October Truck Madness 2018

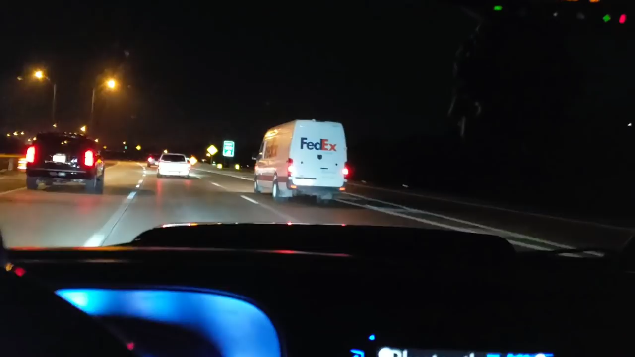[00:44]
And clearly, as you guys can see, I'm fucking driving. Well, today is Saturday,
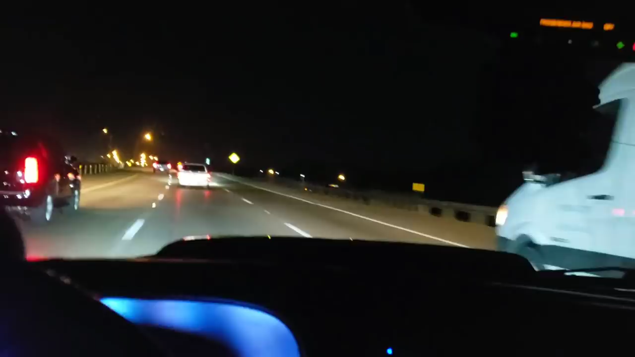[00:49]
and actually, right now, we're on our way down to Houston. We're gonna go down to a truck meet called October Truck Madness, or OTM. It's a little thing that goes down every year around this time in October. Last year it was canceled because of a hurricane that hit Houston, so they had to cancel it.